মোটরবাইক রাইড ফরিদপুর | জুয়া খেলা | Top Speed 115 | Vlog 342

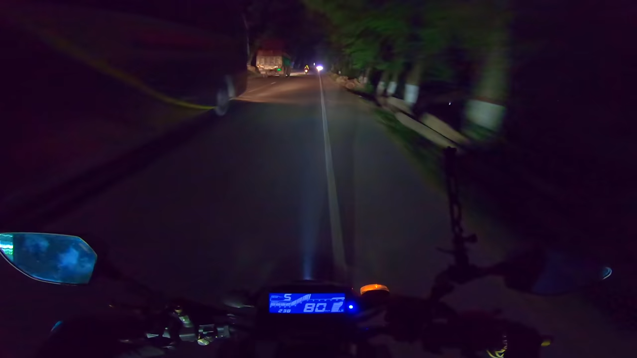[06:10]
রিস্ক তো থাকবেই, কিছু করার নেই, রিস্কটাকে মাথায় নিয়ে করতে হবে। আচ্ছা 10-13 কিলোমিটার দূরে আছি, একবারে ঘাটে গিয়ে দেখা করতে হবে।
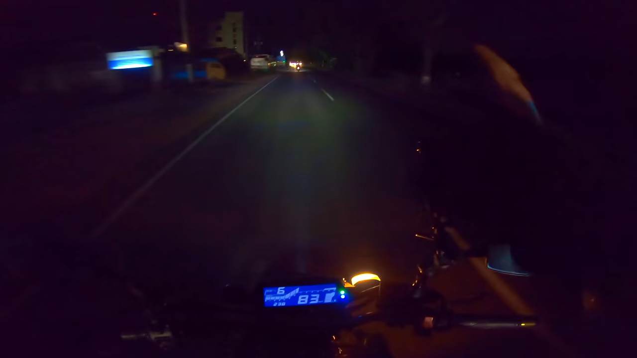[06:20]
দেখেন, ডাবল লেন করে ঢুকতেছে। এরকম প্রচুর ট্রাক এবং বাস দেখতে পাইছি, হিউজ পরিমাণের। অন্ধকার হয়তো বুঝতে পারেন নাই, বাট ডাবল লেন করে ঢুকতেছে। অবশেষে চলে আসছি পাটুরিয়া ফেরিঘাটে।
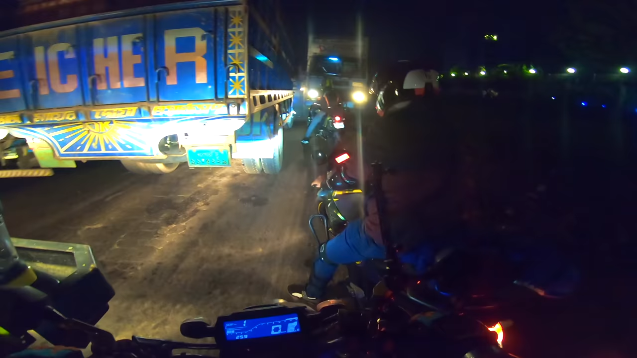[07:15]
কঠিন জ্যাম। ওস্তাদ একটু হালকা, ওস্তাদ
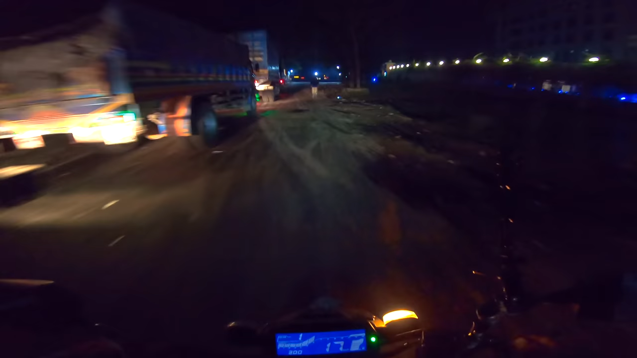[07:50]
কোনটায় ঢুকবো কোনটায় ঢুকবো, আচ্ছা আগে দেখি। এইটা হচ্ছে একটা মজার পাজল, ইউ হ্যাভ টু আন্ডারস্ট্যান্ড যে আসলে কোন লেনটা আগে ঢুকতেছে, কোন লেনের গাড়িগুলো আগে যেতেছে। ওকে,
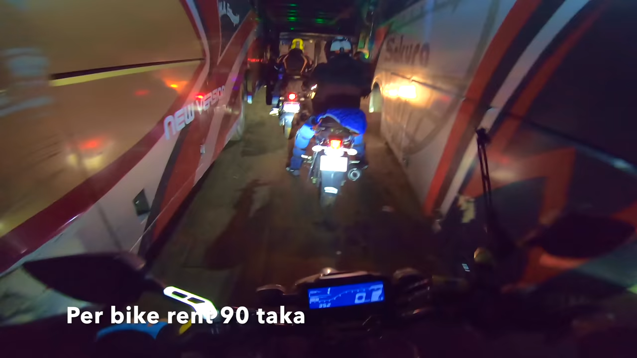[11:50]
বিকজ প্রচুর পরিমাণে ট্রাফিক ছিল ফেরি টার্মিনালে। এবং ঘুরে ফিরে সেই লাশবাহী গাড়ি ওই সামনে দেখতে পাচ্ছেন,
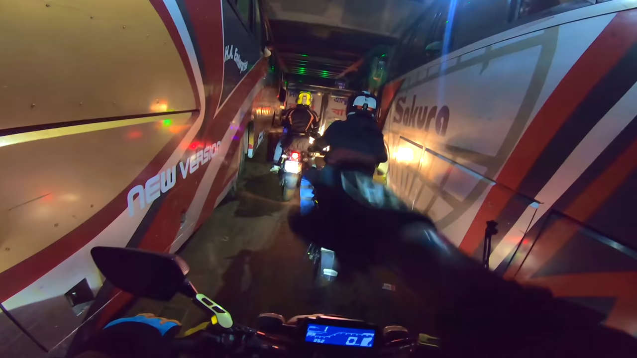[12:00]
লাশবাহী গাড়ি খালি সামনে পড়ে, আমার তো ভয় লাগে লাশবাহী গাড়ি দেখলে। আর কি একটা দেখলাম খেলা, মানে জুয়া খেলা কাকে বলে, কত প্রকার কি কি।
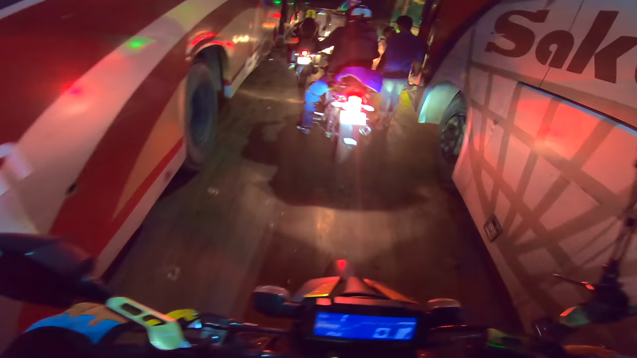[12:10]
ধাপ করে আইসে কয়েকজন বসলো, দেখতে পাইছেন কয়েকজন টাকা দিছে, তো যা মনে হলো এগুলো সব মেকিং, ওরা ওরাই এরাই টাকা দিচ্ছে, এরাই টাকা নিচ্ছে, জাস্ট টু ক্রেস সাম পিপল।
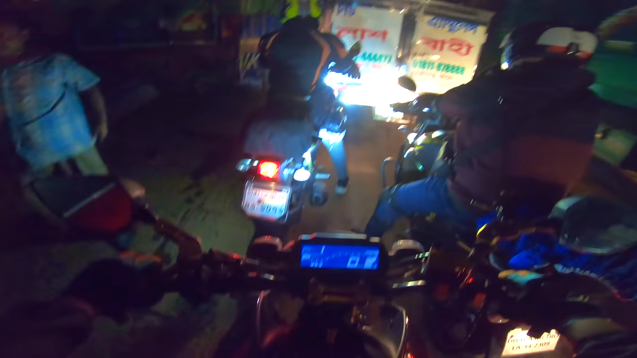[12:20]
যদি লাইগা যায় তাহলে তো মনে করেন কাউরে ফতুর কইরা দিয়া দৌ, আমি কখনো সামনাসামনি এগুলো দেখি নাই, দিস ইজ ফর দ্য ফার্স্ট টাইম আই এক্সপিরিয়েন্স ইট অ্যাকচুয়ালি। চলেন আগাই, বড় বড় বাস।
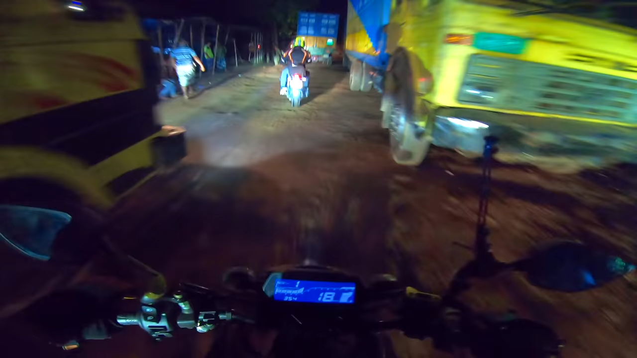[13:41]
ফেরিঘাটে উঠা নামা এটাই একটা মজা, জলপথ দিয়ে পার করে চলে আসলাম এই পারে, যেখান থেকে খুবই কাছে যশোর,
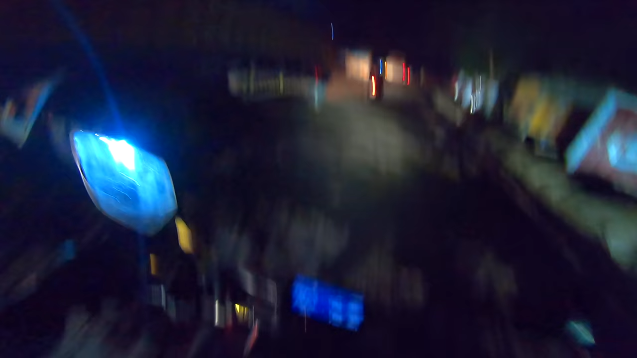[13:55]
খুলনা,